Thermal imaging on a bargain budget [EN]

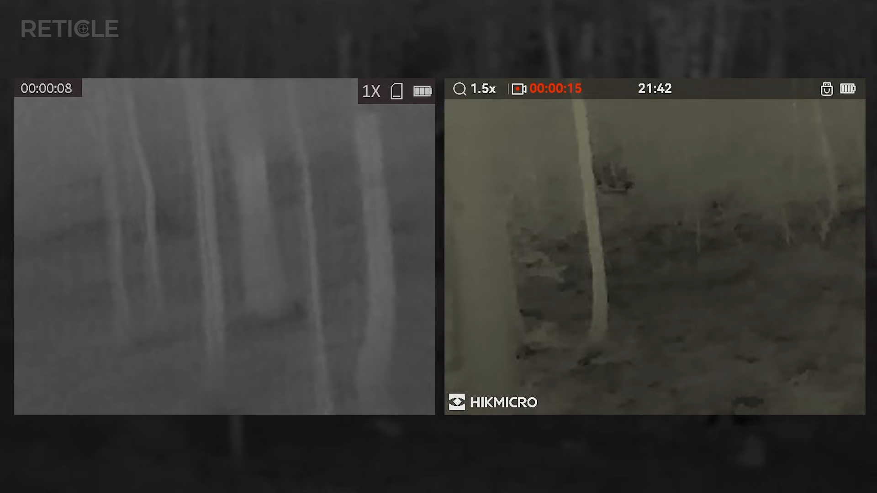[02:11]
And wow, I did not expect the difference to be that big.
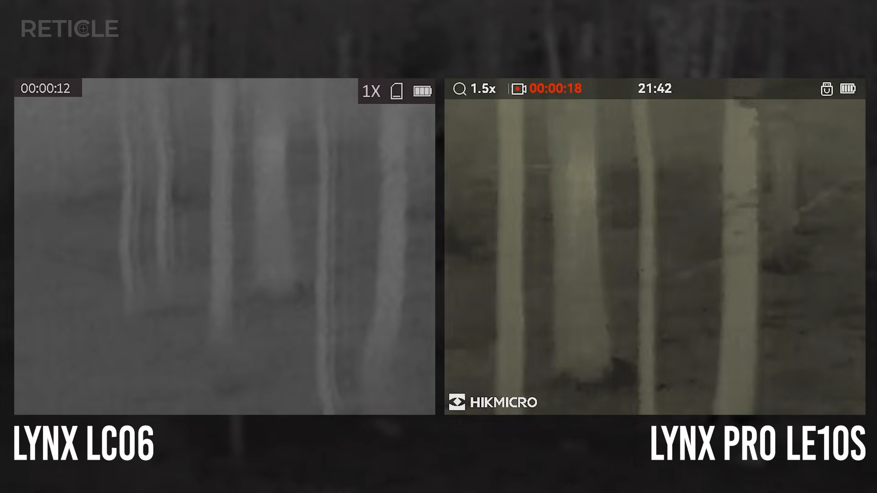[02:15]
The LC-06 has a pretty low resolution, 160 by 120 pixels. The LE-10S steps it up a little bit by 256 by 192.
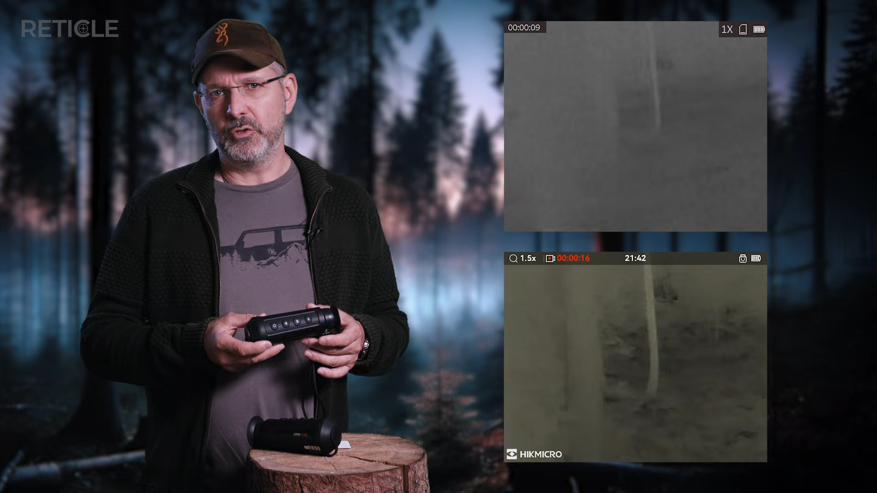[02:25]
Not a huge jump on paper, but out in the fields it's a whole different story.
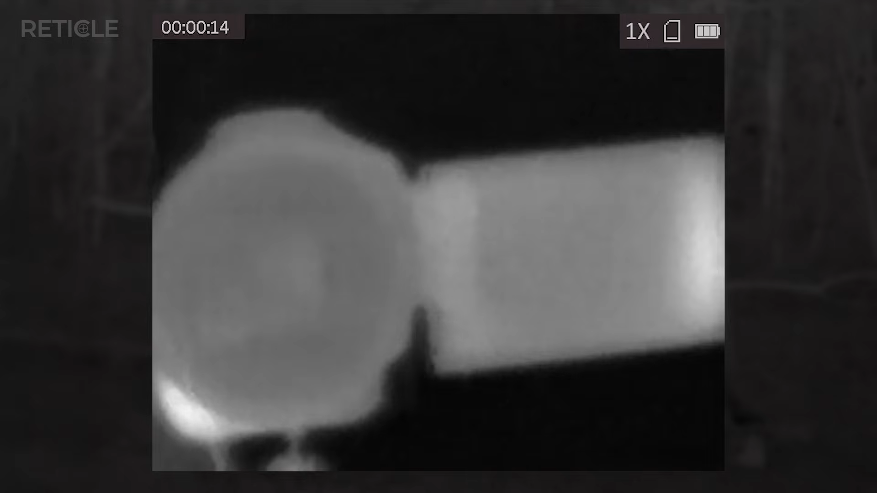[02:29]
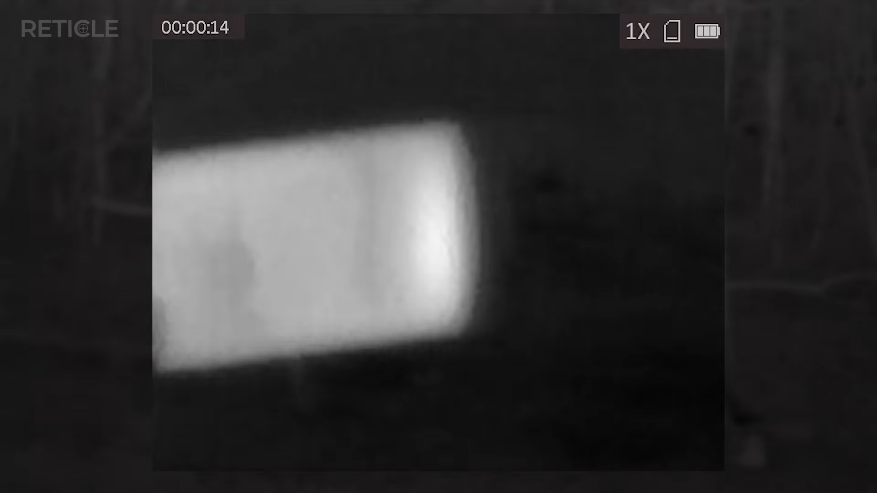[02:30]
The LC-06 basically shows you vague blobs, very little structure,
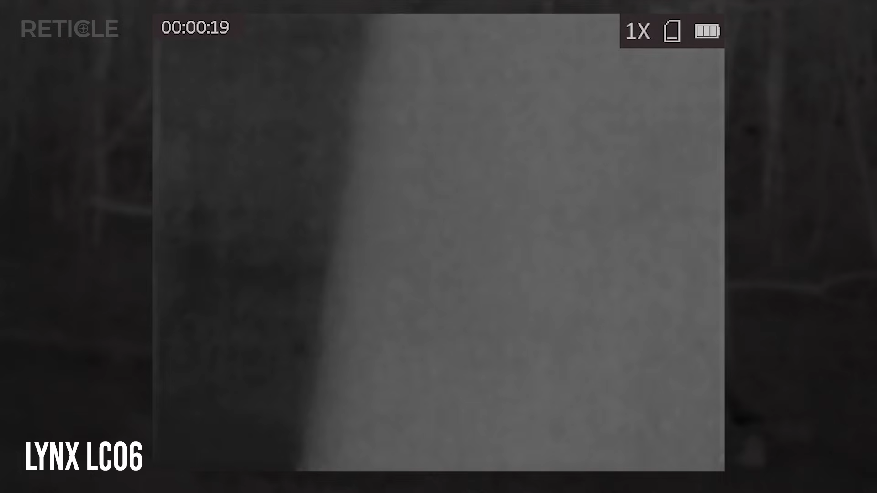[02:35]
but the LE-10S, it's not crystal clear or anything,
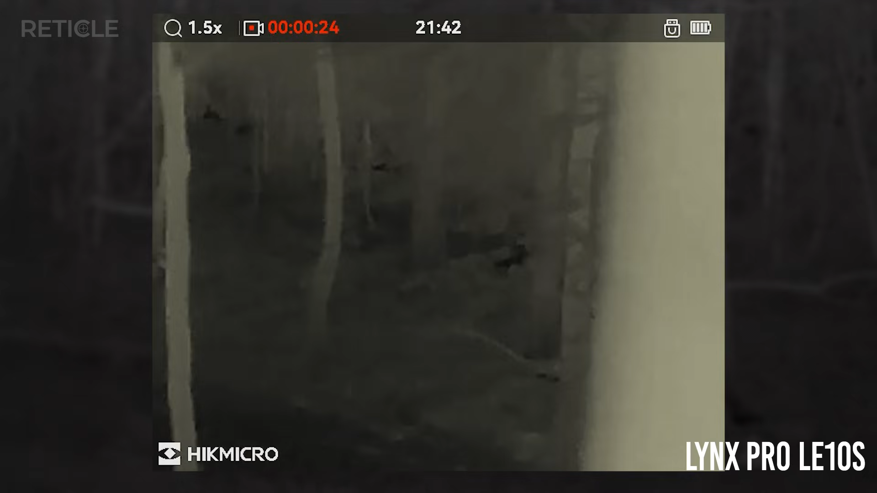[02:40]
but at least I can actually see what's going on in front of me. First heat signature I spotted was in a tree.
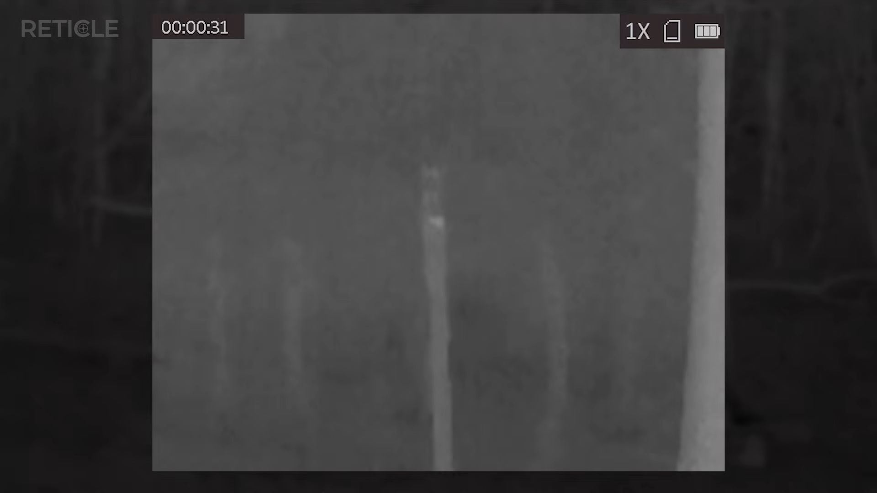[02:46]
Not much more than a bright dot about 20 yards away on the LC-06.
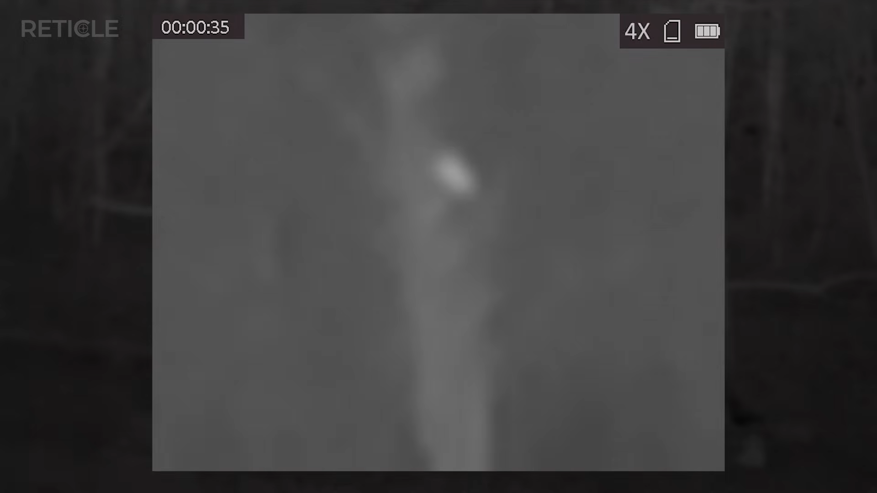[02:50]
But I already knew what it was even without switching devices. That little hole always hangs out there waiting for mice near the feeder.
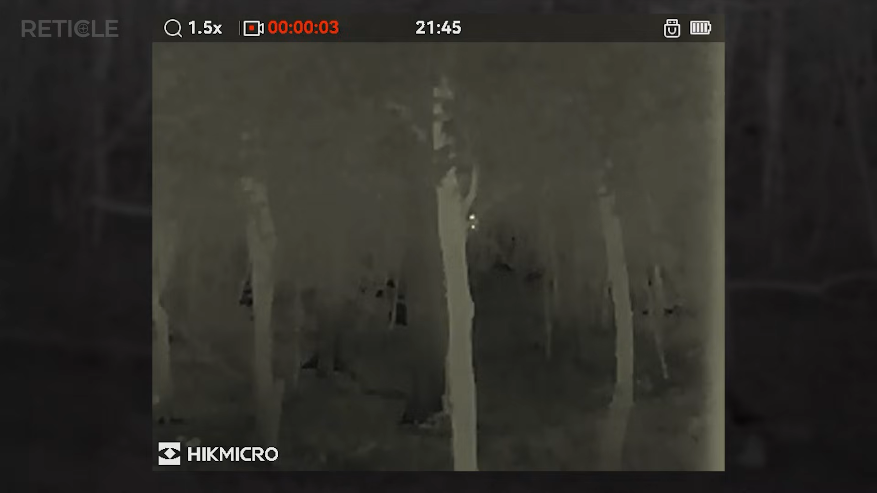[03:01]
Here's the same shot with the LE-10S.
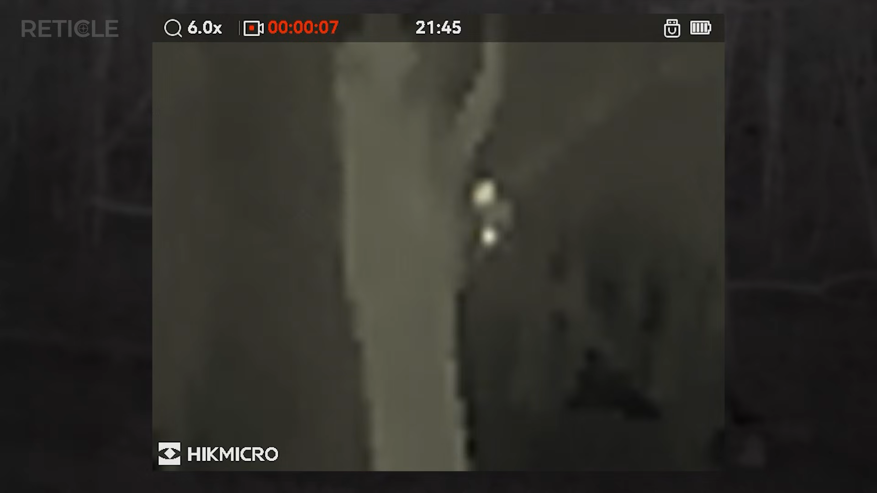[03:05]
I think it's pretty easy to tell what it is and yeah, same distance, around 20 yards.
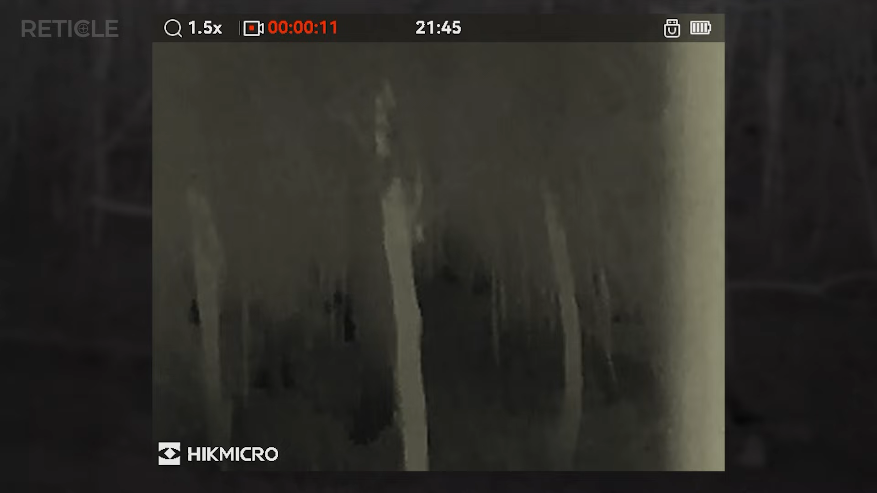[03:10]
I confirmed it with my Suitong HAT770 night vision and sure enough, there's the hole.
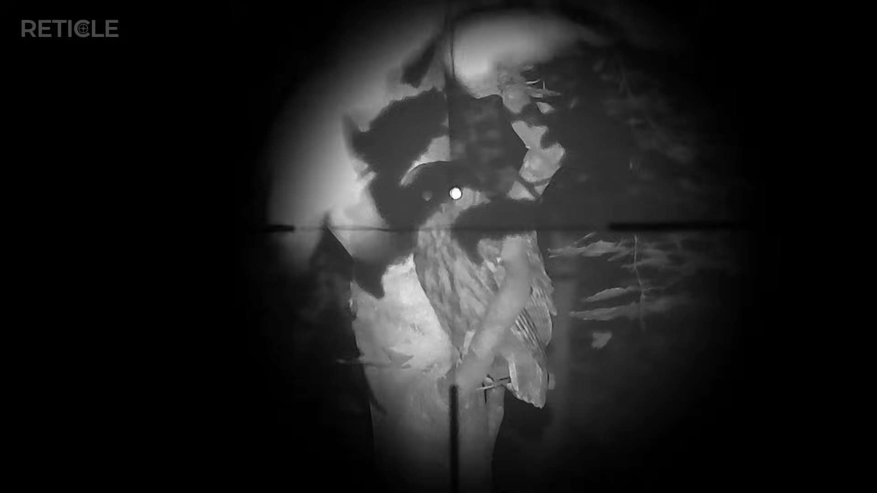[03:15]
And at that point it swooped down silently right in front of me.
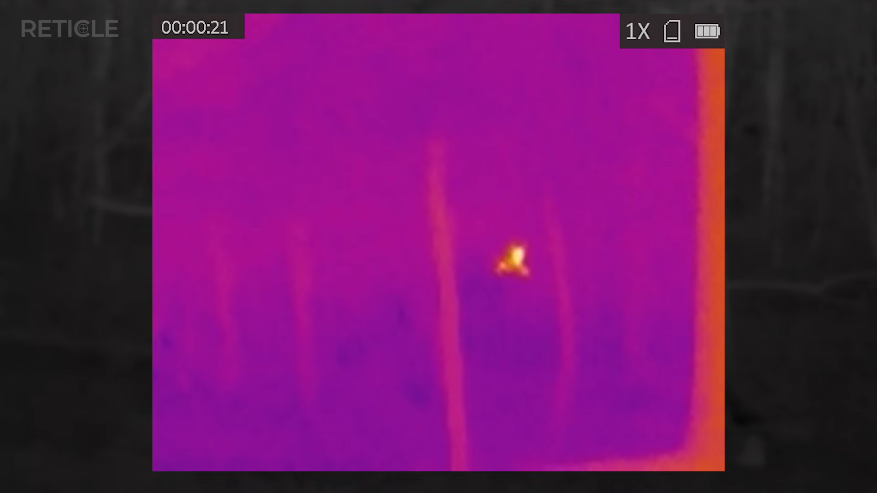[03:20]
Super cool moment. Later that night I caught a heat signature of two animals about 80 to 90 yards just straight ahead of me out in the woods.
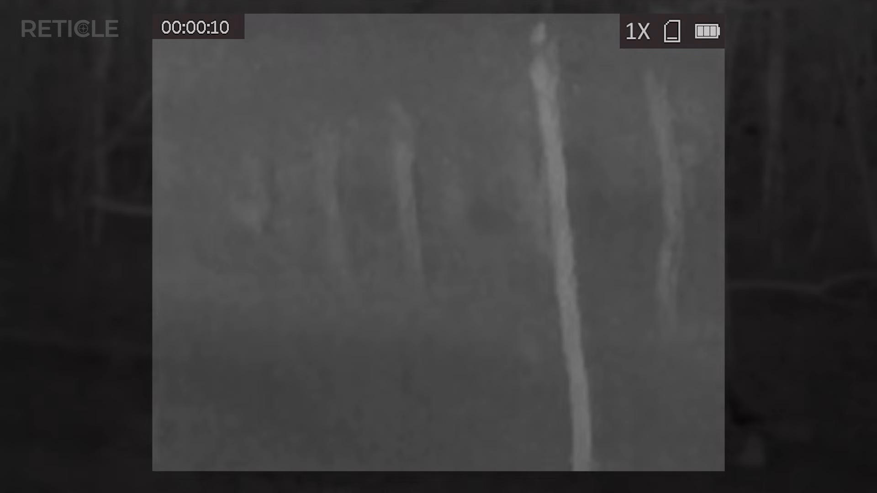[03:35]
On the LC-06 you'd really have to squint to even notice.
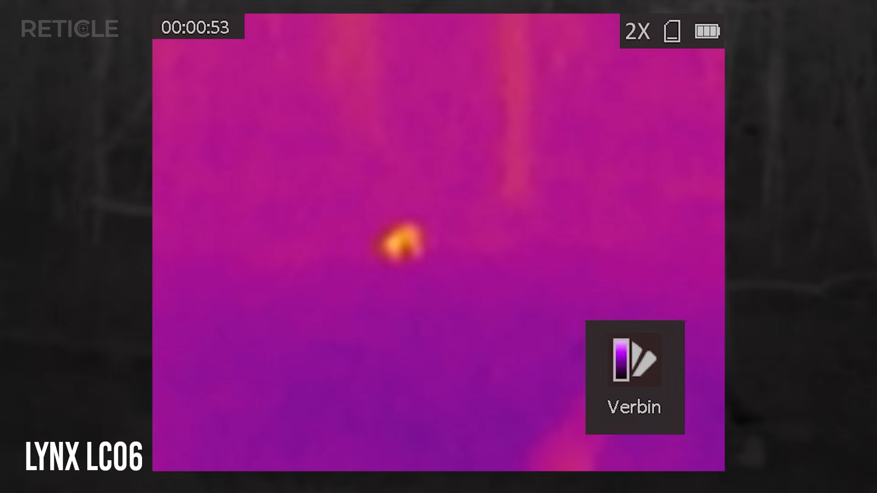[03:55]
But honestly, nothing really helped on the LC-06.
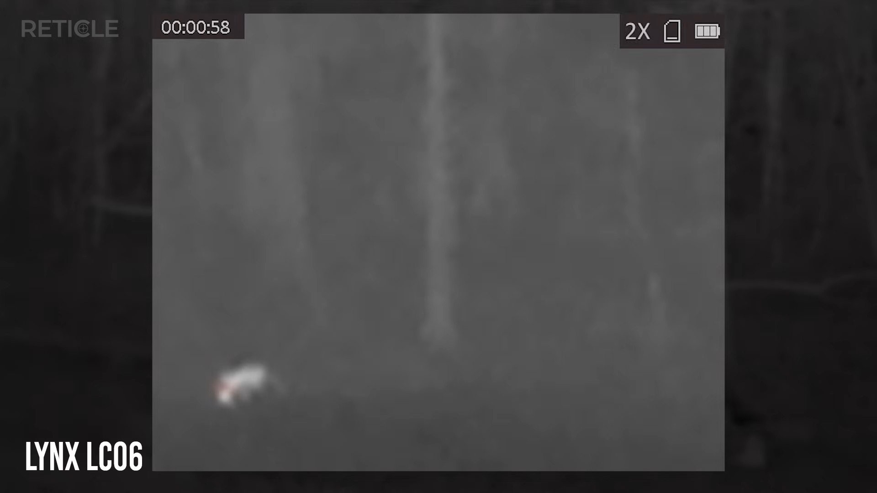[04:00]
And the LE-10S, way better as you can see.
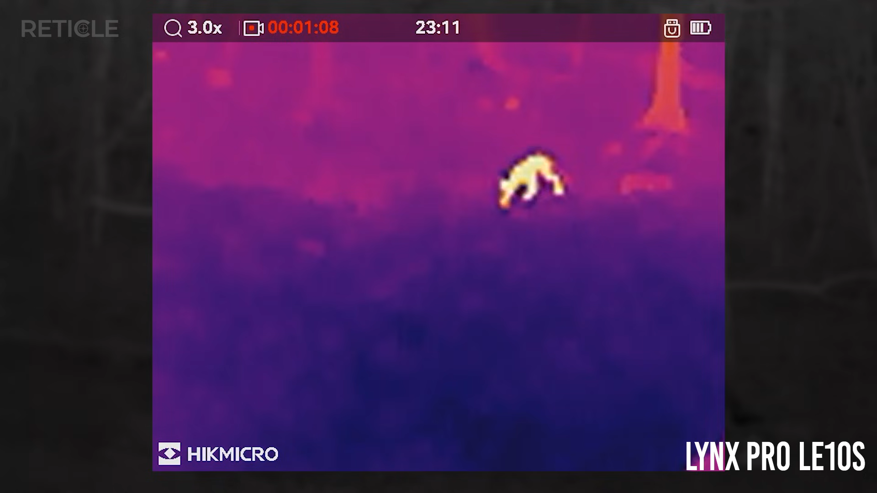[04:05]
Now, one thing the LC-06 does do well is field of view.
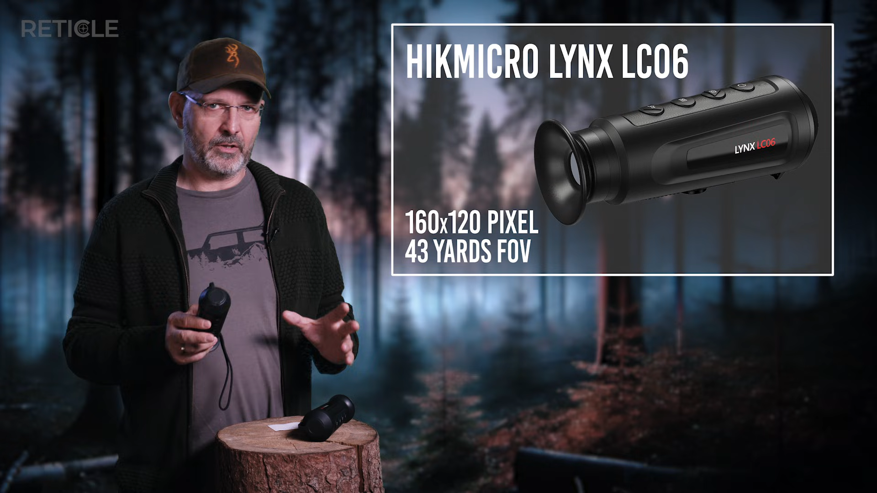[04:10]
It gives you over 40 yards at 100 yards distance. That's pretty wide. I just wish something would walk by so I could actually use that wide angle for once. Eventually, a young fox decided to give me the demo I'd been hoping for.
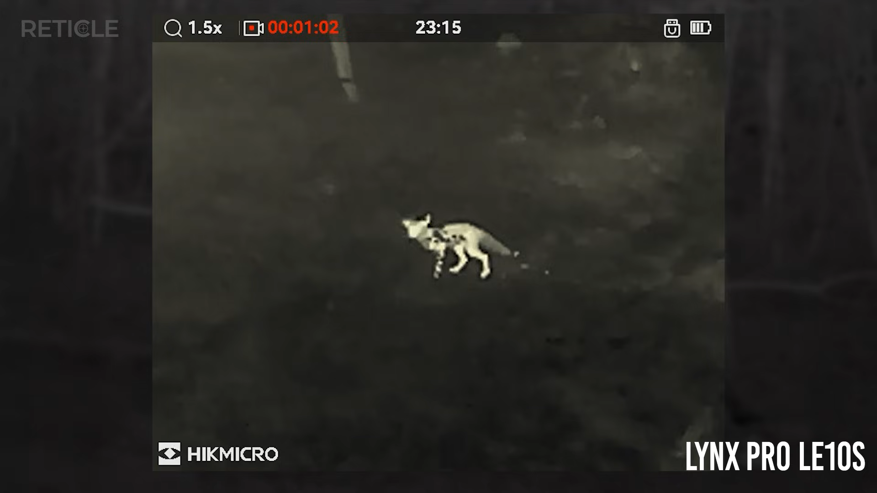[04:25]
And right then, I was honestly amazed at how much detail the LE-10S gave me. You could clearly see body structure and
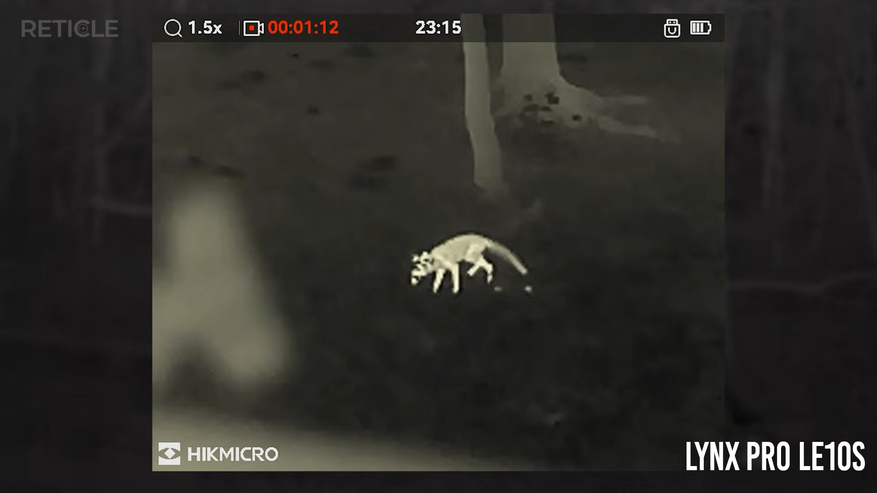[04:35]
even warm spots on the ground from the fox paws. The LC-06 just glowing blob walking past the feeder.